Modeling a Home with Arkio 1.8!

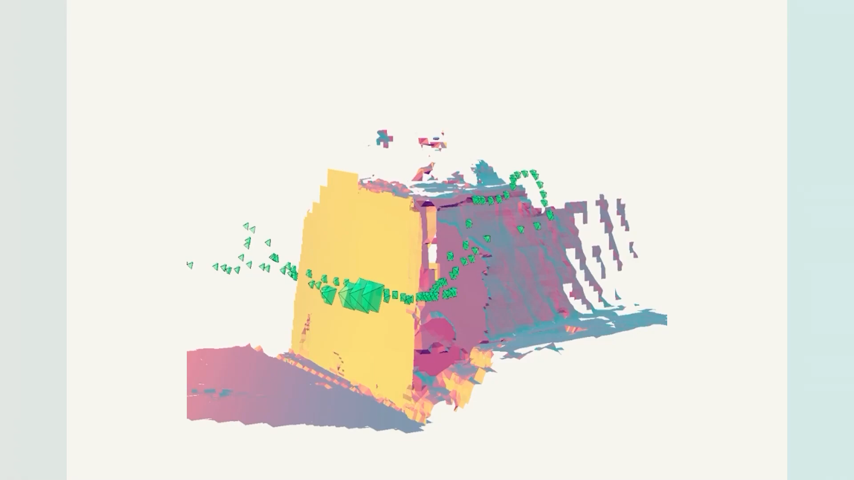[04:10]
And for this process, I used Polycam to capture all of this on my iPhone.